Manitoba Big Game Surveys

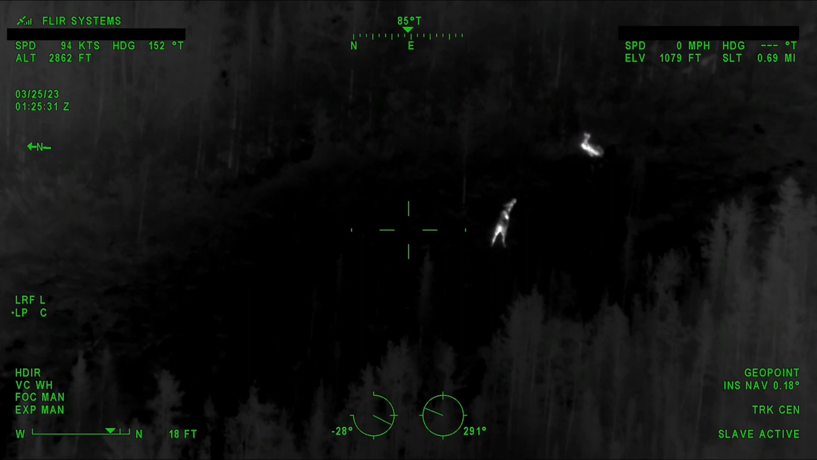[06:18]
And we're surveying for elk, moose, and here in game hunt area, 26 woodland caribou and moose. So, the benefit of this survey method is we can cover a tremendous amount of ground in a relatively short amount of time. We fly at night because that's when the ambient temperatures are at
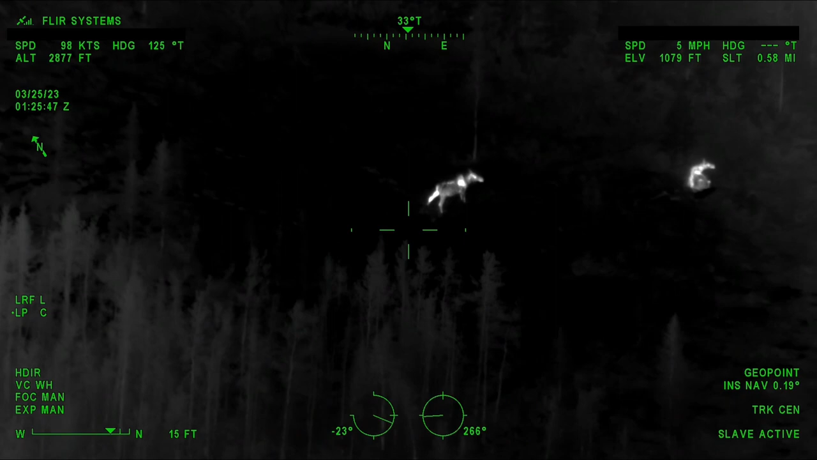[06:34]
the coldest and so we're going to have the greatest contrast between the environment and
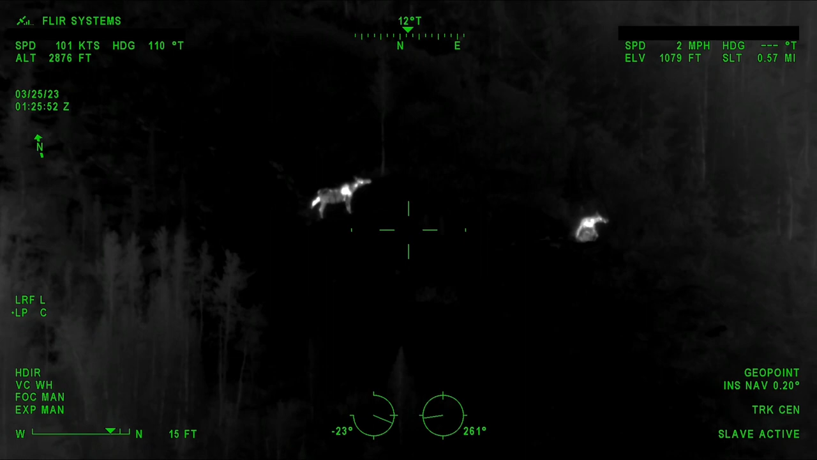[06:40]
the large body of a moose that's putting off a lot of heat.
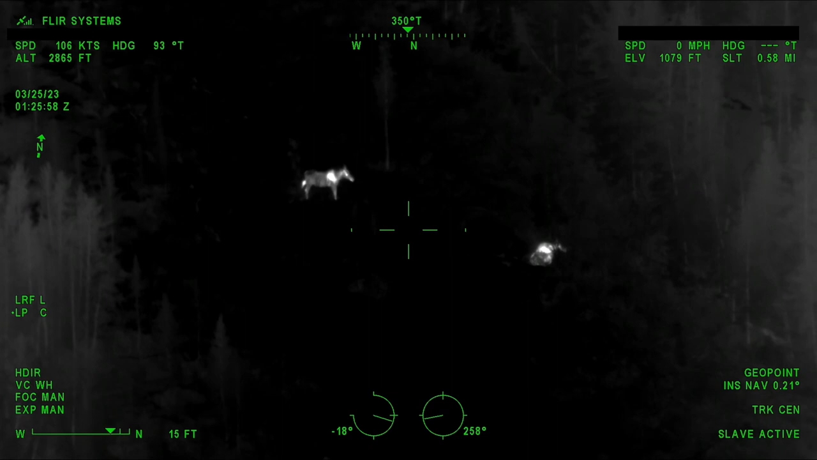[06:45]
So, when it's nice and cold out in the winter and at night time,
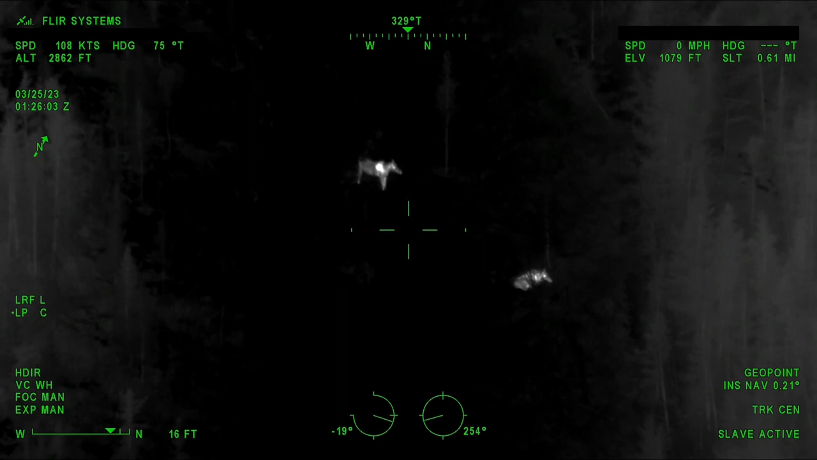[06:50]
we're going to have a large glowing heat signature coming off a moose or a caribou or an elk.
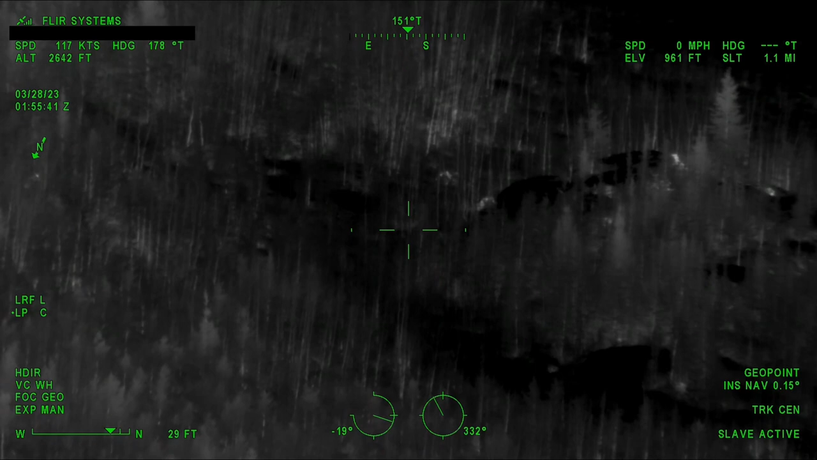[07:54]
The P-68 is a very capable aircraft that allows us to fly close to the ground and slow and in variable conditions like high winds,
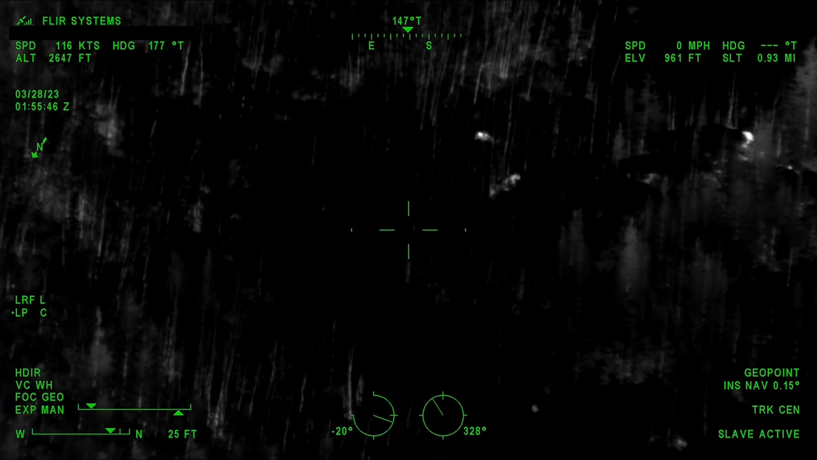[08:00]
allows us to be very safe
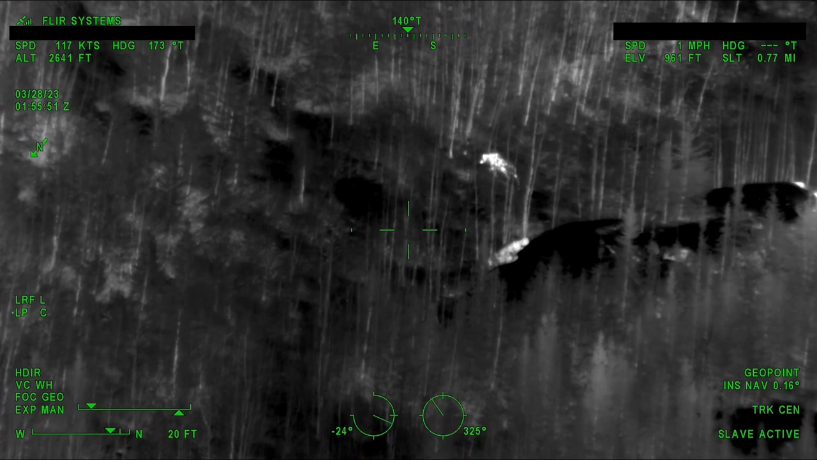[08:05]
while we're operating and also collect high quality data. We are using the Teledyne FLIR STAR 380 HDC sensor onboard the P-68.
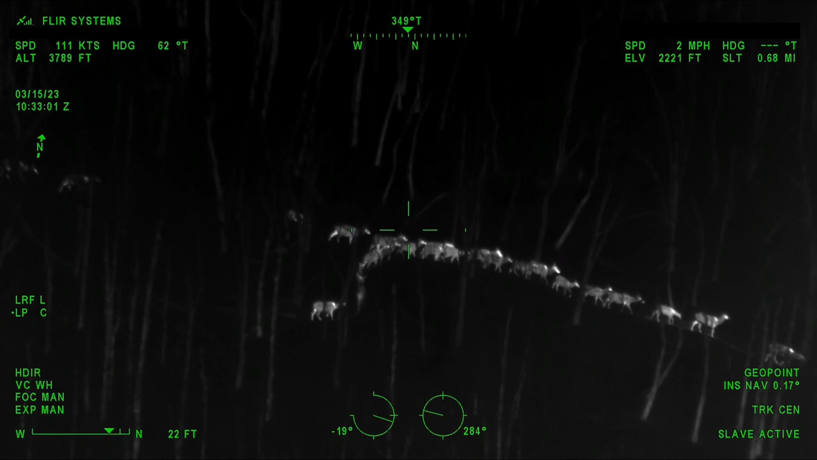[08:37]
We're able to count antler points on elk and determine sex and age of anything we're looking at.
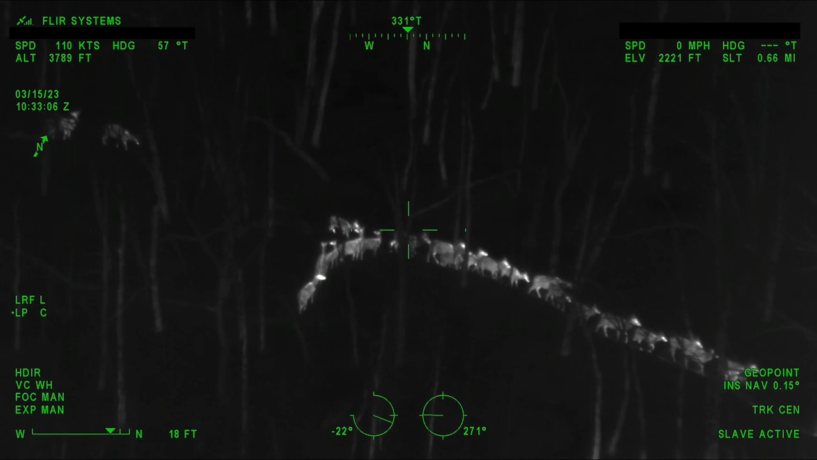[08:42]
Recording the observation is very valuable because that allows us to, after the fact, confirm the counts.
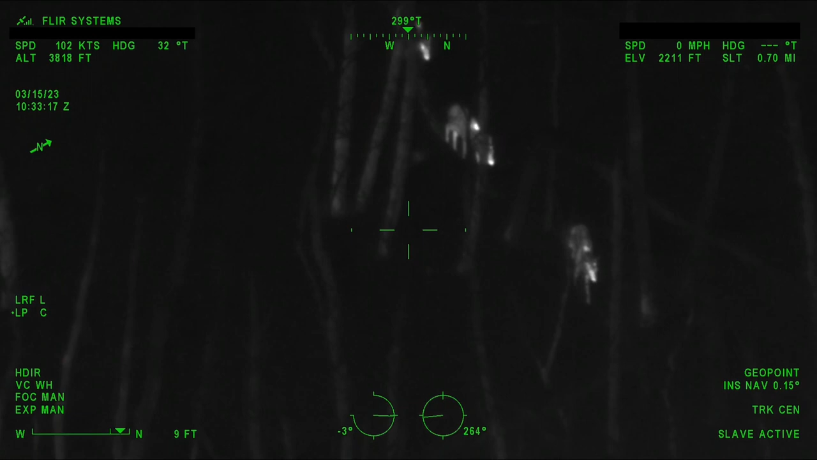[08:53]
Sometimes we come across groups of as many as 200 elk in the case of the Turtle Mountain Provincial Park. There are very large groups of elk in densely forested
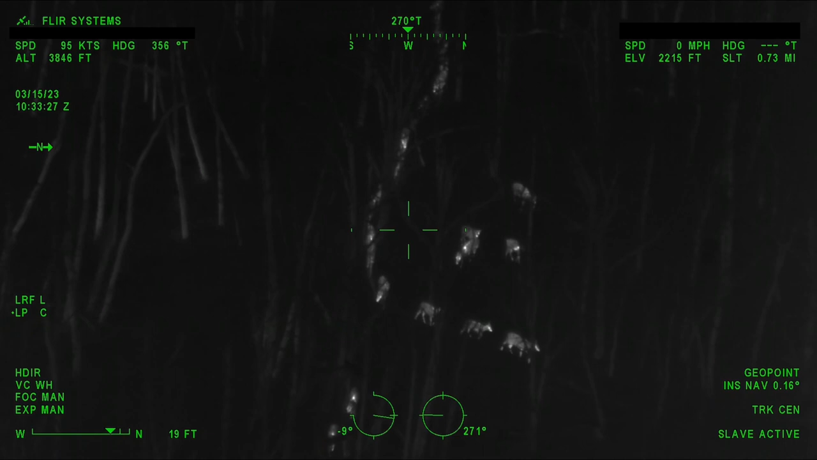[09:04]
areas and the infrared sensor is able to see right through those trees and get a good look at those. But the footage actually allows us to review that and
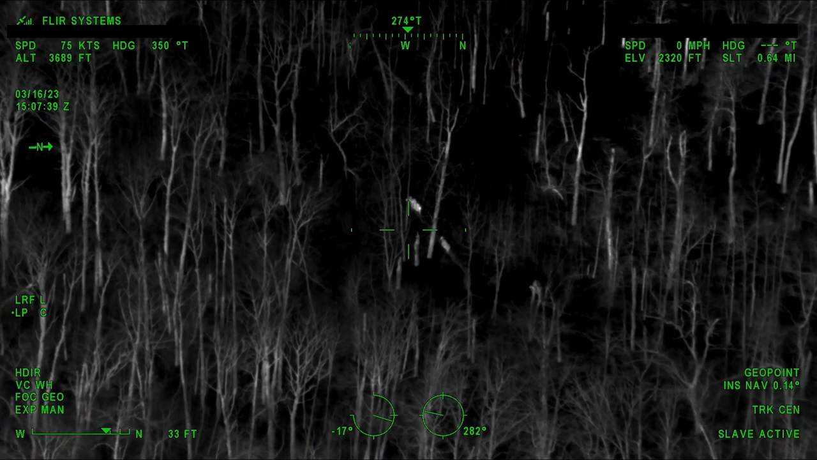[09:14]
actually recount the animals as many times as we need to get a good count that we're confident with.